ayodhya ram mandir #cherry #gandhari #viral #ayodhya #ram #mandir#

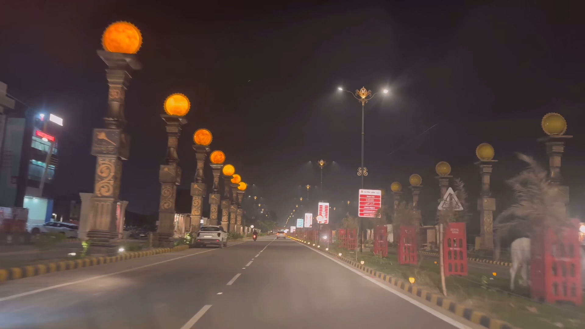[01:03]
రాజుల కాలంలో పెట్టినలాగా లైట్లు అయితే పెట్టిర్రు.
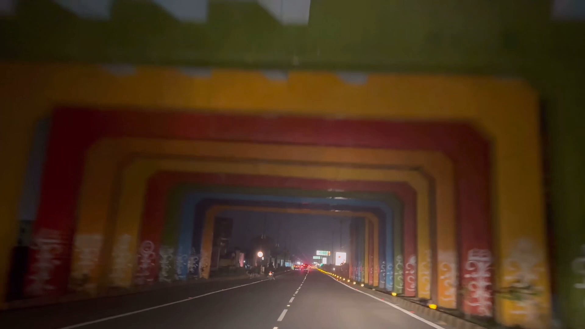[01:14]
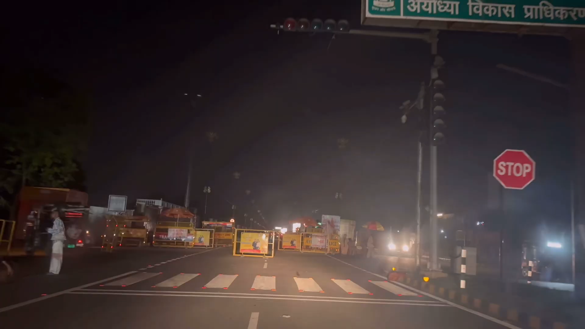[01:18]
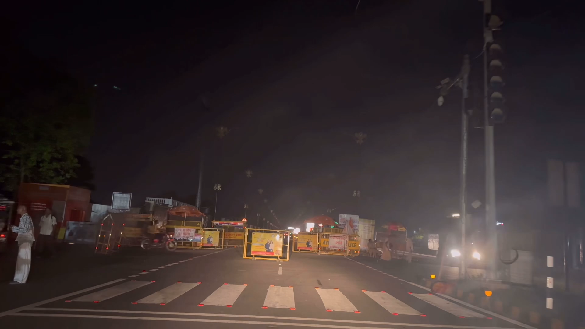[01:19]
ఇక్కడ స్టేట్ వెళ్తే సరియు నదికి వెళ్తుంది, గుడి దగ్గరికి అయితే రైట్.